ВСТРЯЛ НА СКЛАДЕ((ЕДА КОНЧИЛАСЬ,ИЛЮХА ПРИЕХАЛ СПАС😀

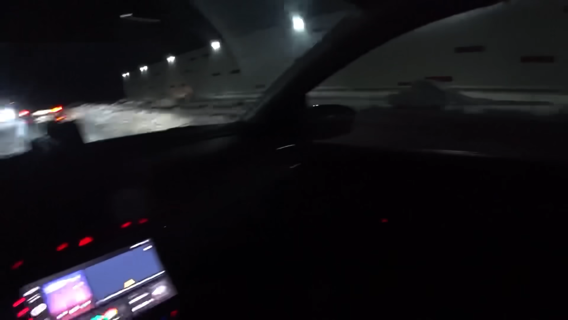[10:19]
Бля, всю ночь вот мело-мело под утро. Бац, и тепло пришло. На улице плюс 2.
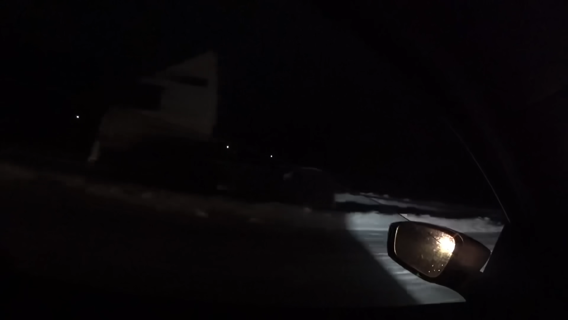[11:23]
Надолго тут, походу-то. Припарковался, наверное, специально, чтобы не работать нахуй. Шеф, я застрял и в спалку. Бля, на улице, конечно, весело, смотрите.
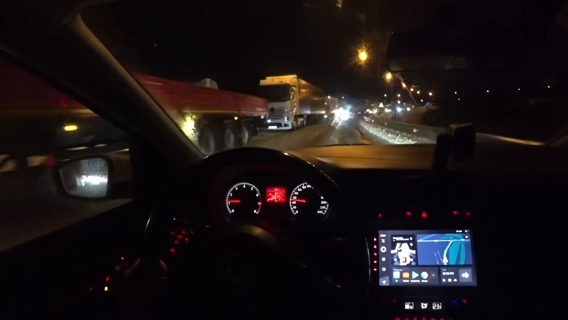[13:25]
Трасса закрыта на Москву. Там сотрудники стоят. Закрыли. Прям так тачку поставили, перегородили. Стулы, бля, пробка. Охренеть. Со стороны Тулы все стоят, коллеги. Туда, бля, конца и края не видать.
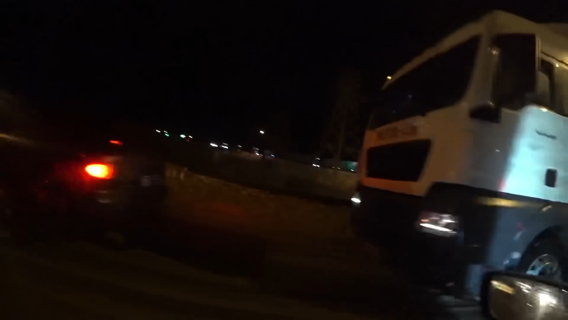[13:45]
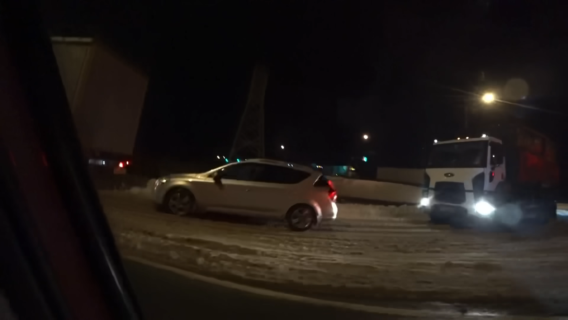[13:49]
Ну да, бля, нормально, братищики стоят. Потому что, бля, трасса ужасная.
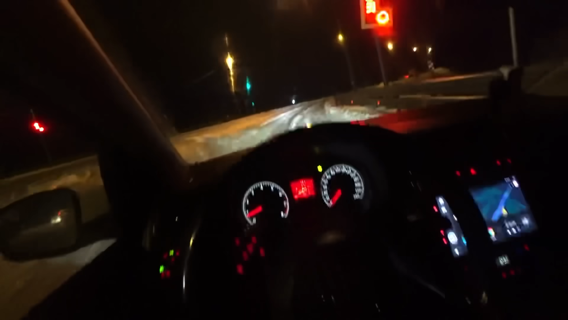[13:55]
Вот вам, пожалуйста, двойка, блядь. Смотрите, говна сколько. А у нас в Калуге тоже нигде ничего не чищено.
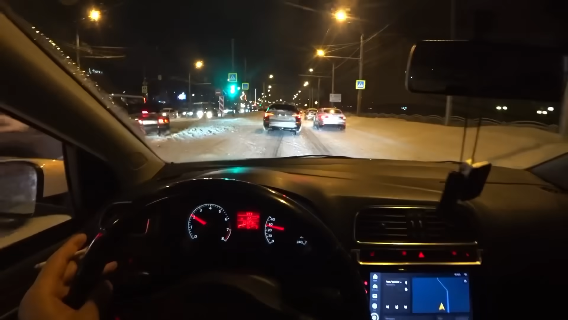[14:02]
Нихера у нас тут навалило, завалило. Ебать, во дворах, конечно, я просто представляю, какое сейчас очко будет. Ага, во дворах никто не чистил. На дороге-то никто не чистит. Кто тут-то будет чистить? Чисто вот тачками пробиваются. Слушайте, мне нравится такая зима. В том случае, если ты дома не работаешь.
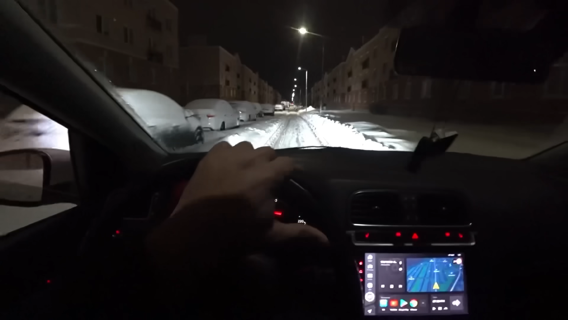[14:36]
На Вольве в такую зиму, конечно, не айс. Но ничего, я поработал.
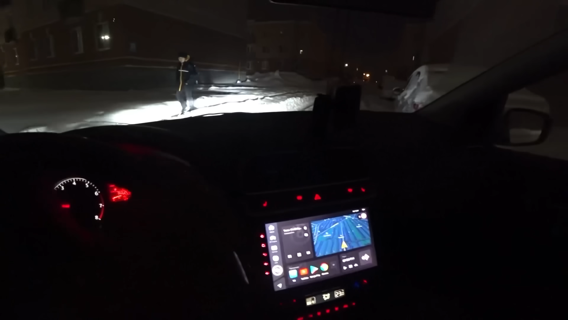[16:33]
Надо идти за лопатой, чистить где-нибудь место себе. Во, место есть в сугробе, нахуй.